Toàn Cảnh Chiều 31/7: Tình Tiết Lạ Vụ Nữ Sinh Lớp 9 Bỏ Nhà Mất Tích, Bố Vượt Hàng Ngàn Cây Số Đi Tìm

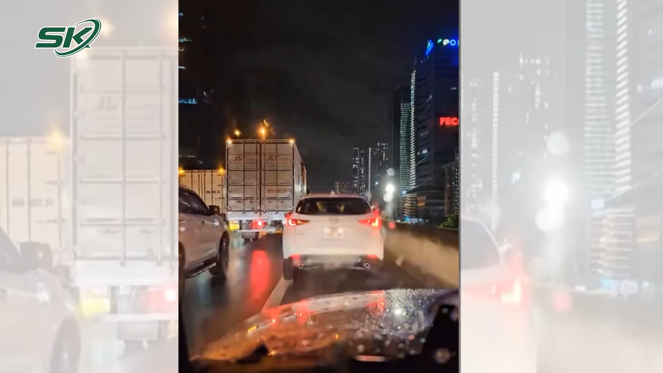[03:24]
Nội dung clip ghi lại, lái xe ưu tiên đã ra tín hiệu, thậm chí nhắc đi nhắc lại gần 10 lần. Xe 30K505XX nhường đường cho xe ưu tiên đi làm nhiệm vụ. Nhưng người điều khiển chiếc xe Mazda vẫn không chịu nhường đường. Sau khi clip được đăng tải, rất nhiều người tỏ thái độ bất bình trước hành vi vi phạm của tài xế xe ưu tố Mazda. Vụ việc đang tiếp tục được làm rõ.